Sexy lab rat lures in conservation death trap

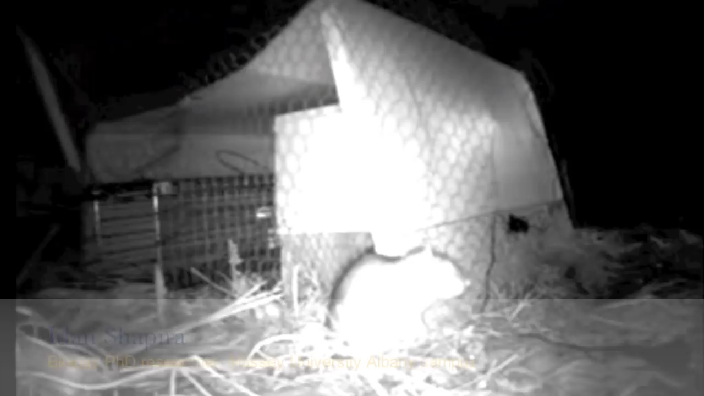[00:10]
I tested the possibility of attracting invasive Norway rats using a laboratory rat as a lure. The lure rat is caged inside the enclosure with a live trap next to it. We filmed this study at night using infrared cameras at Shakespeare Regional Park, north of Auckland. Rats are a serious threat to native fauna in New Zealand, and we're hoping that this new method will be an additional tool for rat control in situations where other measures have failed.
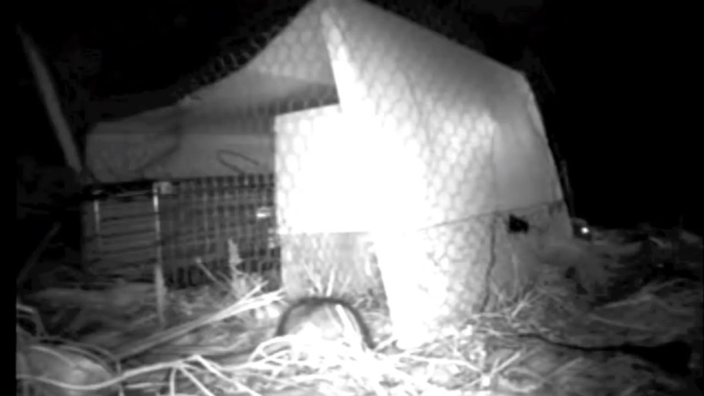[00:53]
Norway rats are highly sociable, and so live lure might be more efficient than food bait. In the video, we can see three invasive wild Norway rats around the lure rat cage. In this case, a male, but we use both sexes as lures.
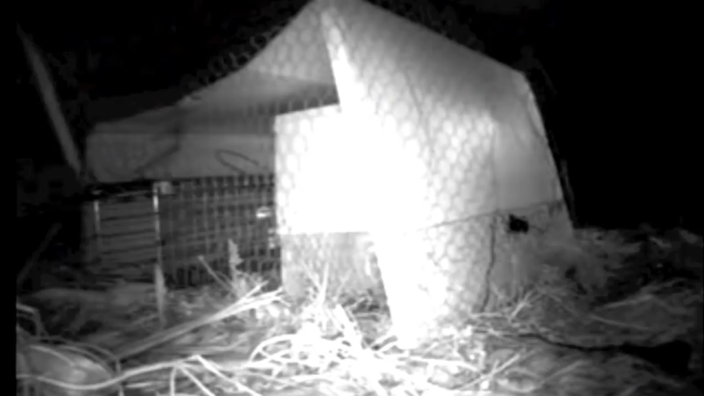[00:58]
As this was a capture-recapture experiment, the rats we see were captured once. However, they continuously came back to visit the cage rat, but avoided entering the trap again. In practice, we would use kill trap for the wild animals.